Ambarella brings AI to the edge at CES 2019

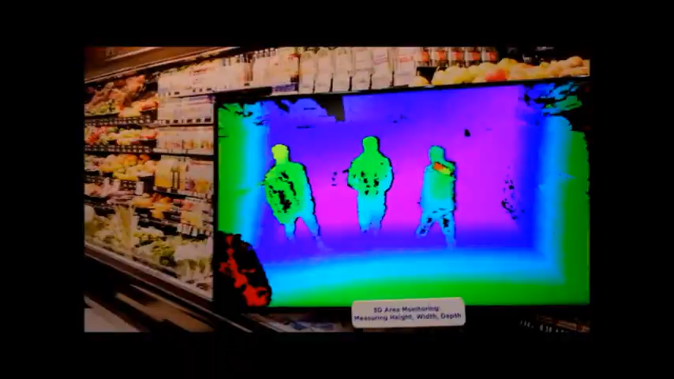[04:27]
So what do we have here? So what we're doing, we have a stereo camera here.
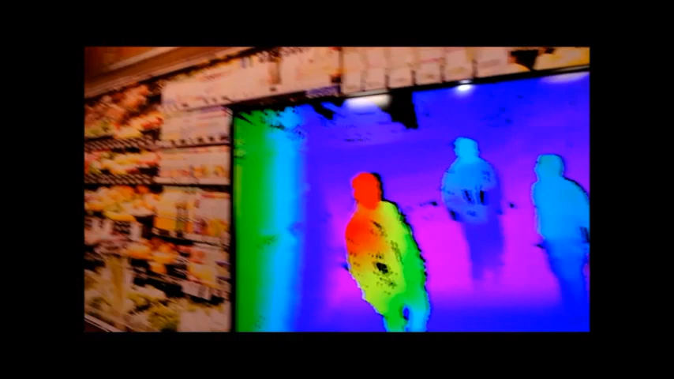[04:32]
And what we're doing, we're using that stereo camera to extract 3D information.
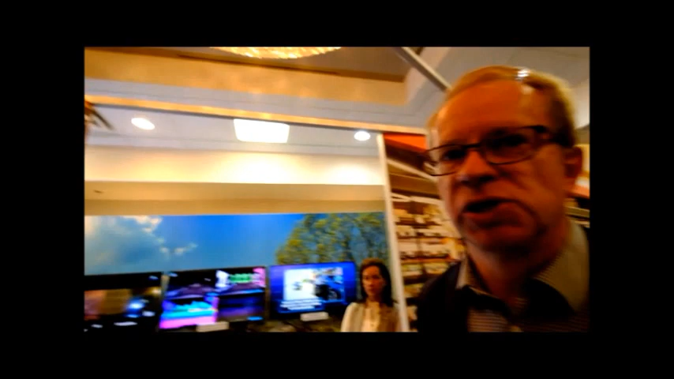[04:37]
And then what we're doing on this, it looks like it's thermal imaging, but it isn't thermal imaging.
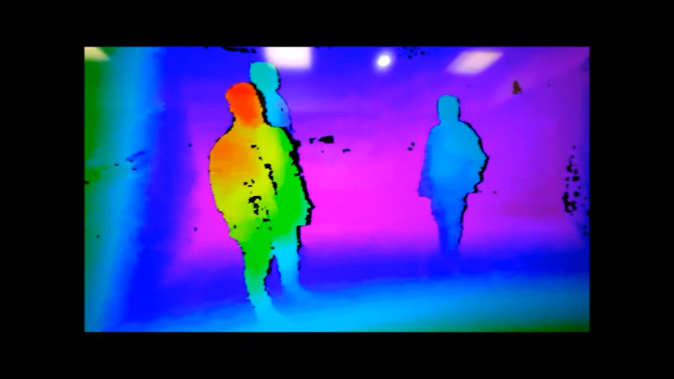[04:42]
What we're doing is we're color coding the 3D image by distance. So if I move closer to the camera, it's going to appear one color. And as I move further away, it's going to be a different color.